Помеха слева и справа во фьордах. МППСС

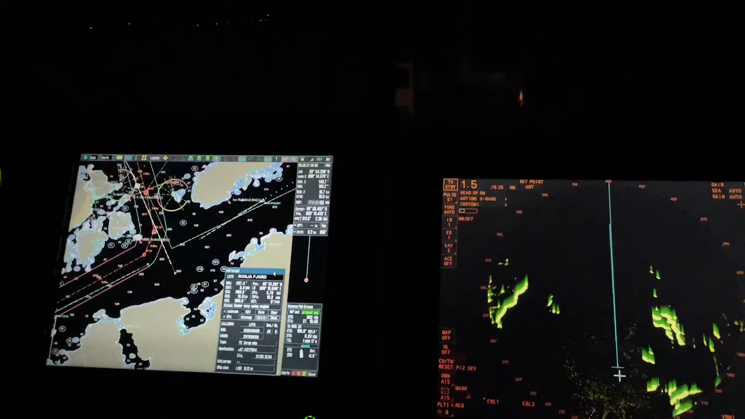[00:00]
В общем, иду во фьордах. Мастер дал мне тут немножко порулить.
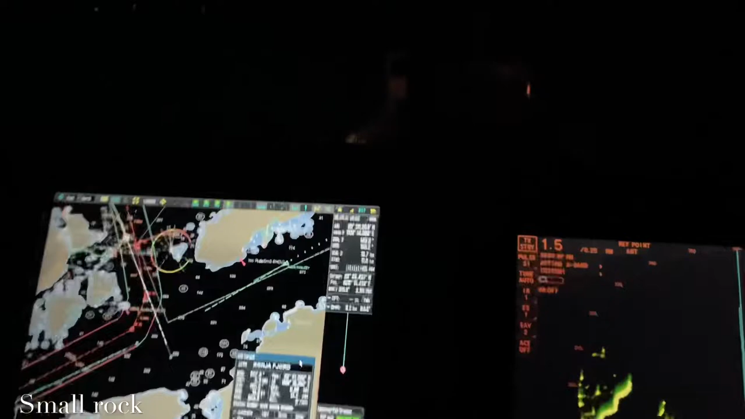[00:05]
И такая ситуация вырисовывается. В общем, через, грубо говоря, полтора мили нам нужно поворачивать направо. У нас слева судно, рыбак 76 метров. И справа.
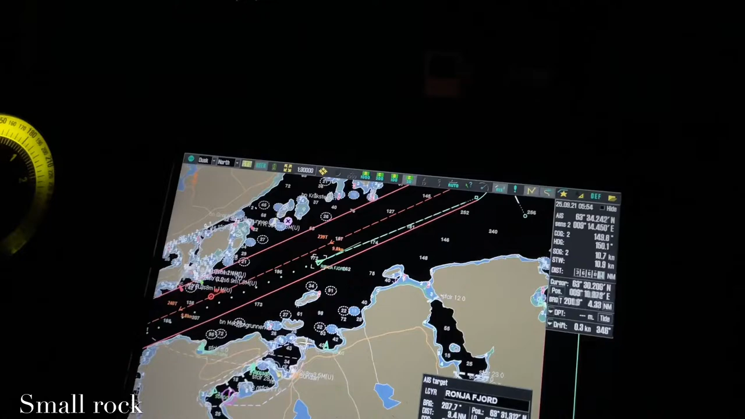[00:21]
В общем, ситуация такая. Места не так уж и много здесь.
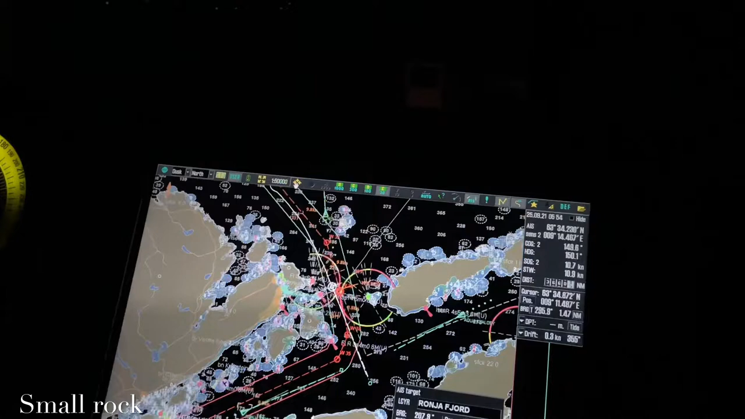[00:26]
Рядом острова.
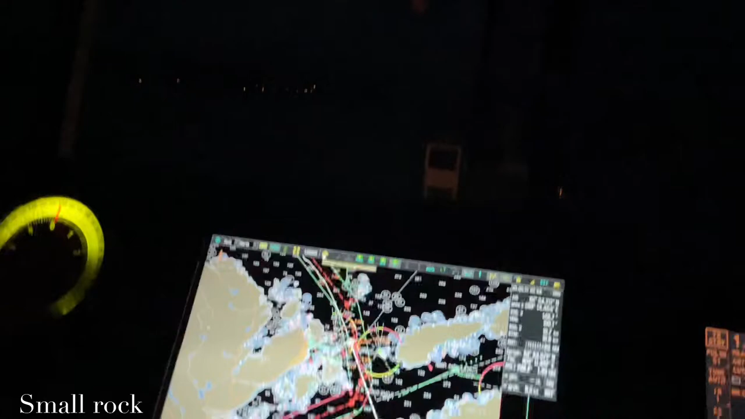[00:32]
Что мы делаем? Спокойно идем. У нас получается расхождение с этим рыбаком левым бортами.
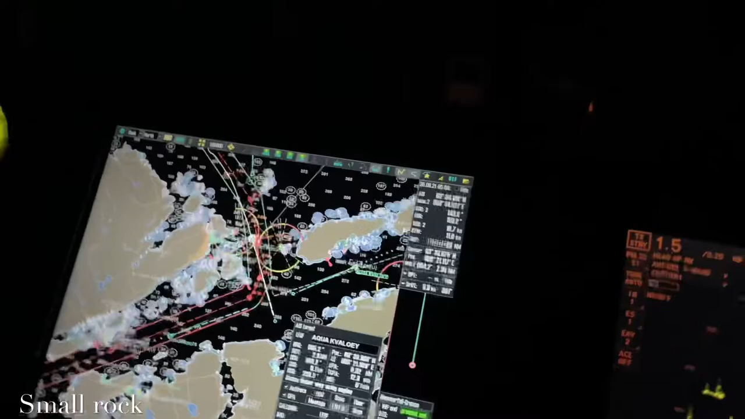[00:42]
В данном моменте видим, да? У нас CPI с ним до точки поворота. Он будет у нас по корме, в общем, пройдет.
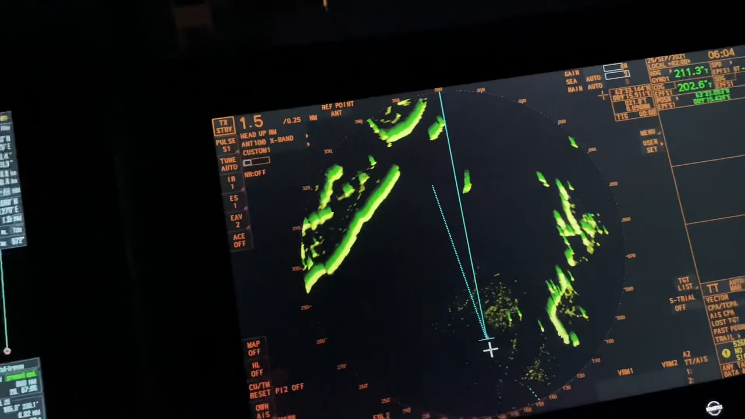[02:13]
Head-up. Видим цель, как у нас идет. Все проходит полностью. В данном случае.
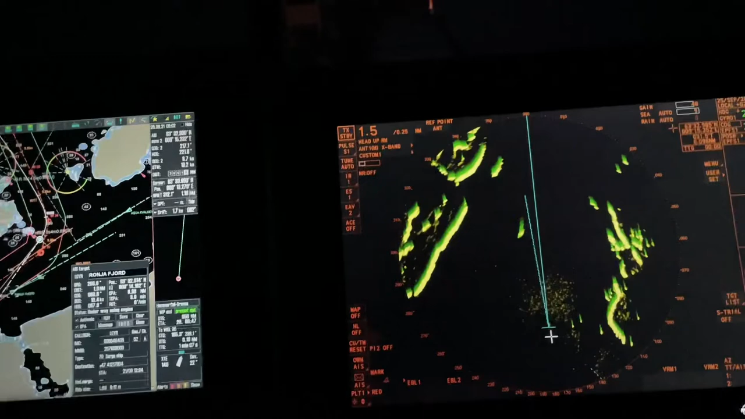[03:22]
Так что посмотрим, что у нас там будет в Северном море по выходу.
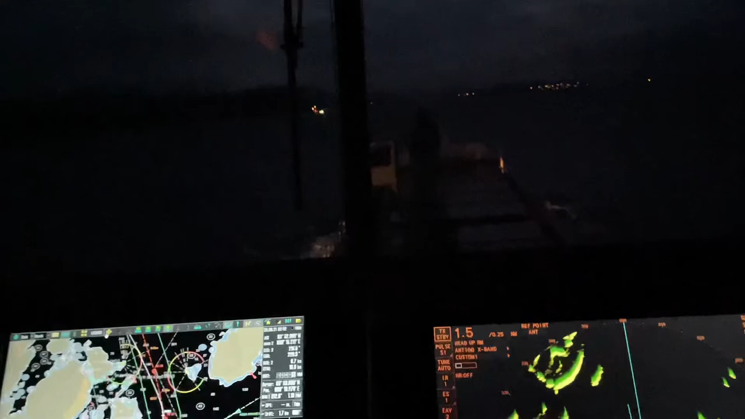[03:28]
Ну, в общем, видите, да, у нас след по цели ходит безопасно.
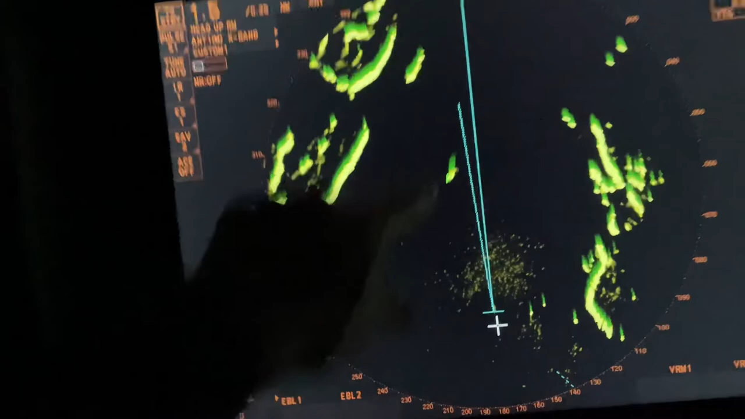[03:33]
По иске показывают 4 кабель, более чем достаточно. Вот, визуально наблюдаем. Видимость хорошая.